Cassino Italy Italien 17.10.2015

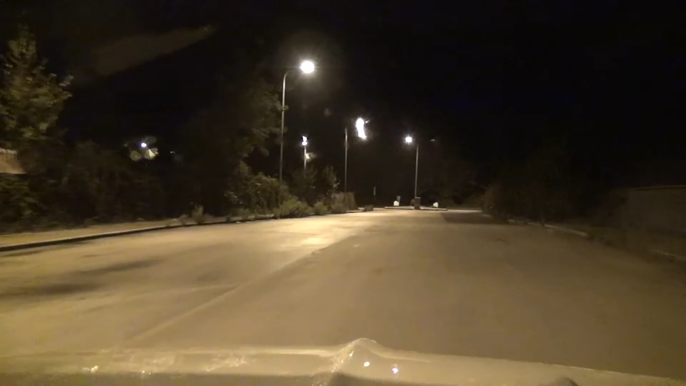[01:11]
870 metri, entra nella rotonda, prendete seconda uscita.
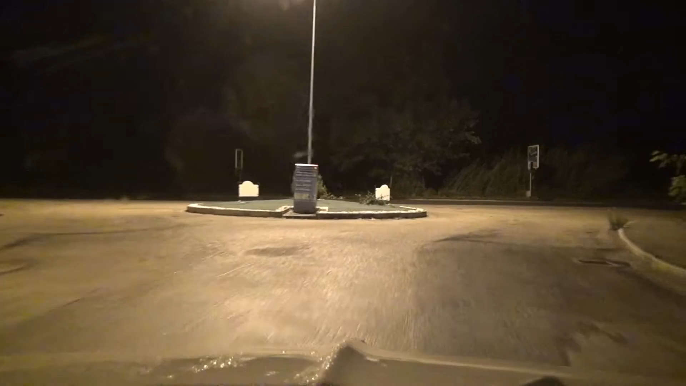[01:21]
Hätte man aufs Zimmer geliefert bekommen. Denk mal hier rum, ne? Aber wollte ich nicht, 50 Euro.
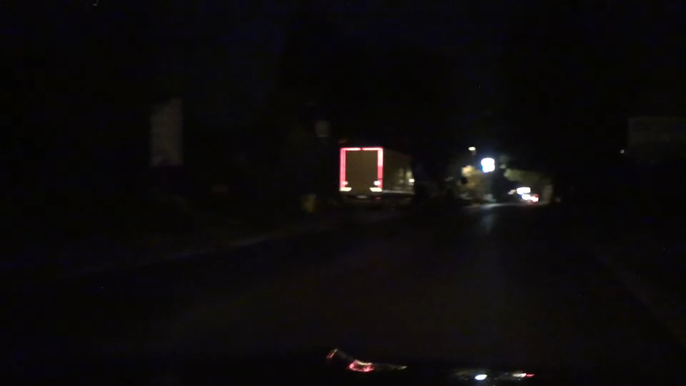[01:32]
Habe ich bezahlt. Jetzt fahren wir erstmal durch Casino. Und heute ist der 17. Oktober 2015.
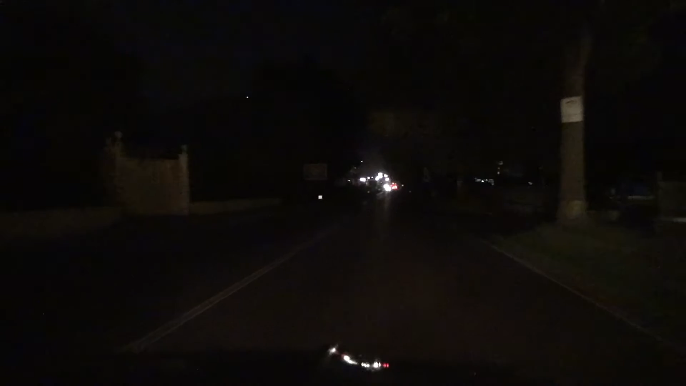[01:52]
Ein bisschen dunkel, ne? Ist ja ein bisschen dunkel. Um 6.31 Uhr.